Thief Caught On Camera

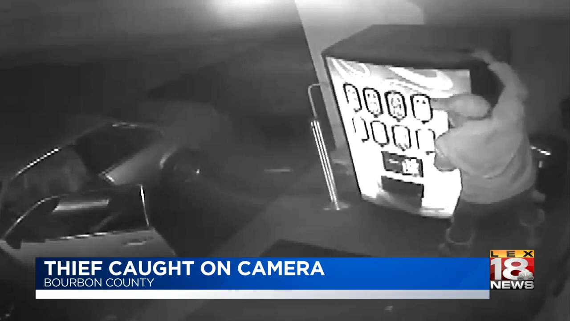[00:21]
Jeff Johnson says this thief looks like a professional. Even Coke was surprised when we called him about the machine that he was able to break in the machine and steal the money. Take a look at this surveillance video from outside of his funeral home in Paris. In just minutes, the man was able to drive up and pop the lock off of this Coke machine.